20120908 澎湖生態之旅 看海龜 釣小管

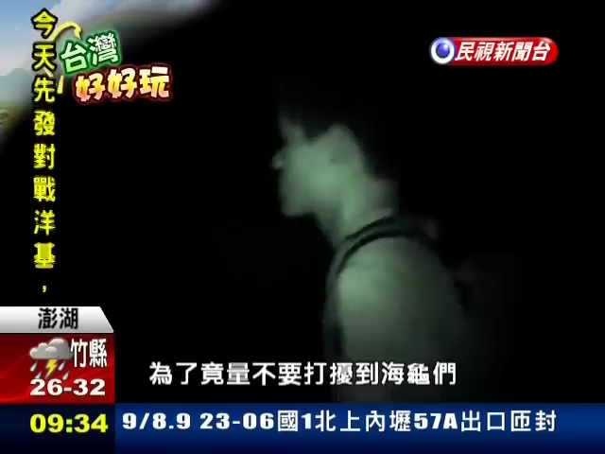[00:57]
们我们不开灯使用夜市模式所以sorry看起来有点像在拍鬼片